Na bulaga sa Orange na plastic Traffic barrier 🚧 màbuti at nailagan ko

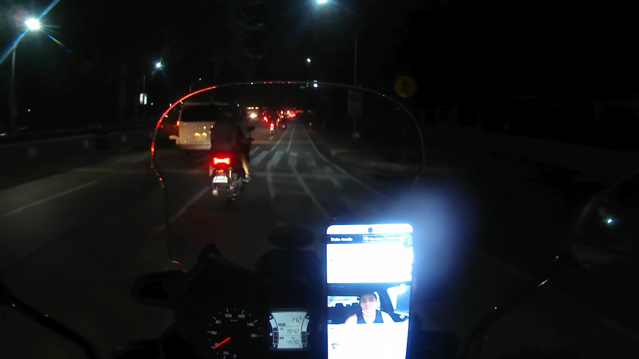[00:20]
Hibis mo na!! umalis agad nagsasabi eh ano to eh ah tangki na naman kasi tungong mag-asawa na ito ano bang ginagawa nyo harangan yung mababanggahin kasunod sa inyo